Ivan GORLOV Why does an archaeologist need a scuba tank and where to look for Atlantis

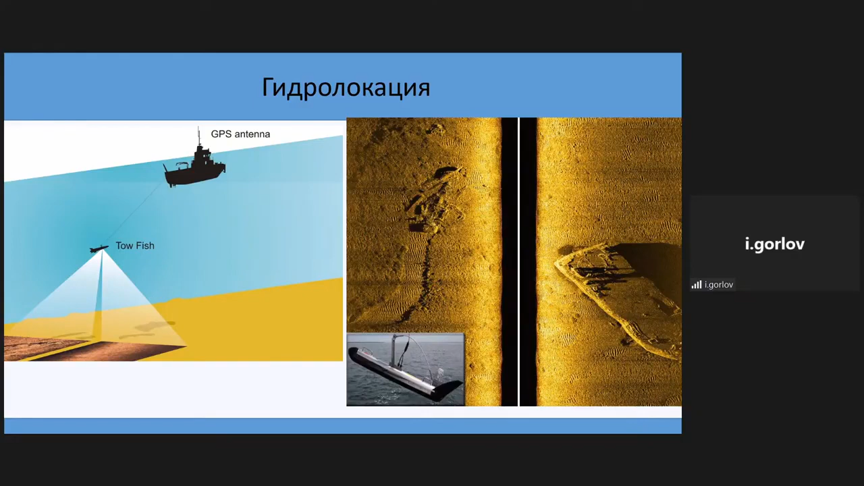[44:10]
So the expert who works with hydrolocation needs to be a professional one because sometimes the image is changed by the stream or something like that.
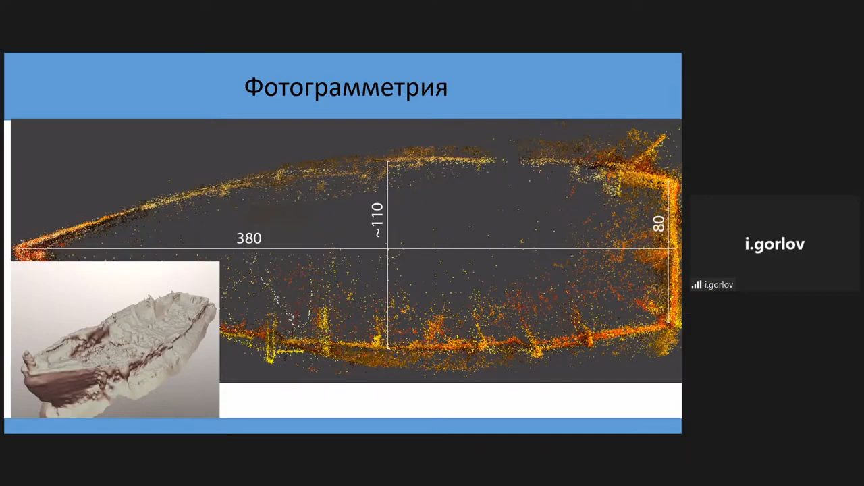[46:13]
This is a boat that we found in the lake. The water is completely full of silt, but we still managed to get the idea of its dimensions and the placement of its parts. Special soil works are carried out with a special pump.